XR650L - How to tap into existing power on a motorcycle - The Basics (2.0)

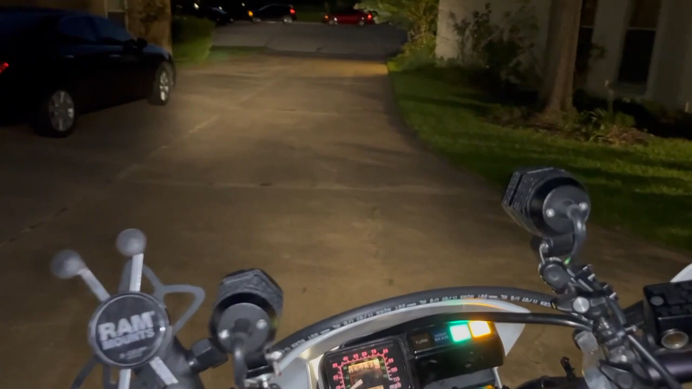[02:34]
And I've just got a regular headlight going on and I've got this phone that enhances everything at night.